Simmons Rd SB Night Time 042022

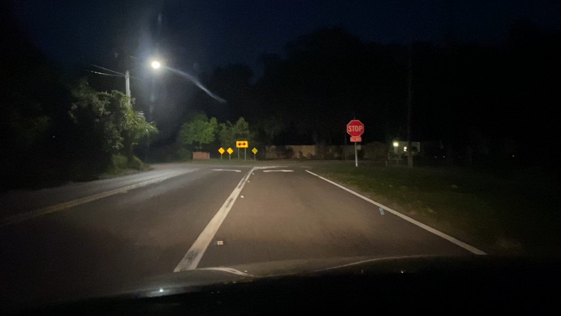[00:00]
Simmons Road, nighttime, April 20th, looking at the pavement markings that were installed, the RPMs. Bridget Lane.